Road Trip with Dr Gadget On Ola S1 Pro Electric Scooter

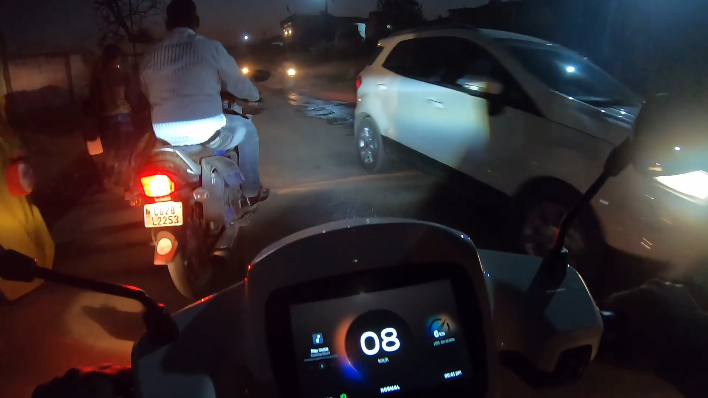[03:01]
है तो यह रोड यहां पर थोड़े खराब पुराना रोड है यहां पर मुझेली यहां
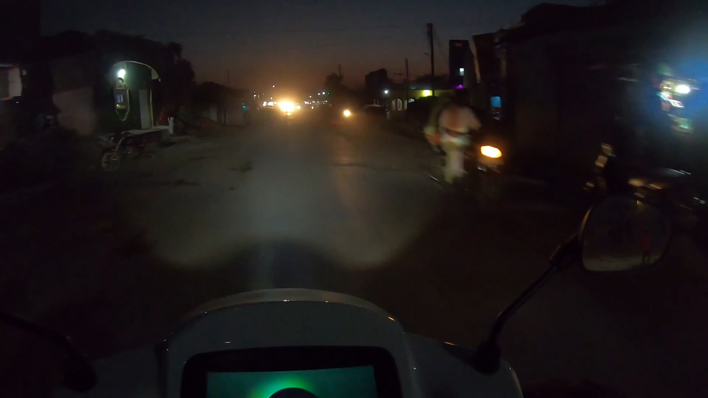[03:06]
स पंदरा किलोमेटर के राउंड है जैसे आशीश बता रहा है कल सुबह सुबह जल्दी निकलेंगे हम रायपूर
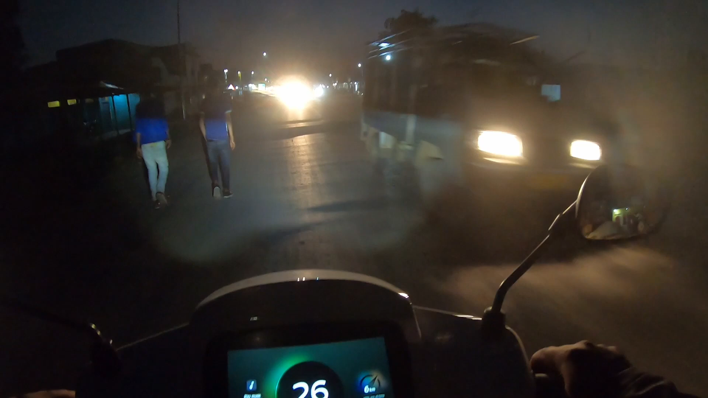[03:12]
के लिए फुल-चार्ज करके निकलेंगे यहां से रोड फिर ठीक है तो आप देखिए मुझेली लिखा है लोरमी लिखा हुआ है यहां पर पहले बहुत
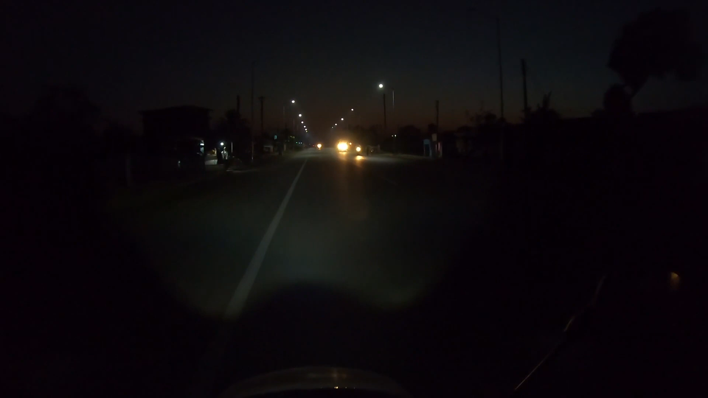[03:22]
खरा जाता है म function में से रायपूर जाता है को दो रास्तें विलासपूर
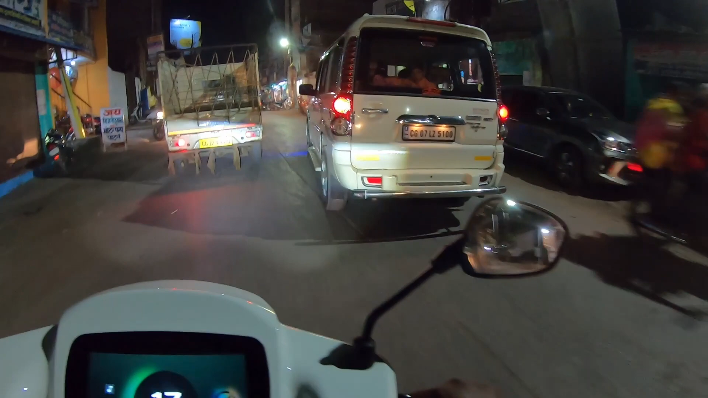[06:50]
बॉसरी यहां पैली यहां से बॉसरी जाती थी, तो यह देखें मंगेली आपने नहीं देखा होगा, देख लीजिए चोटा सा प्यारा सा कजबा है थोड़ा सा कंजस्टेट रोड से हैं बट थी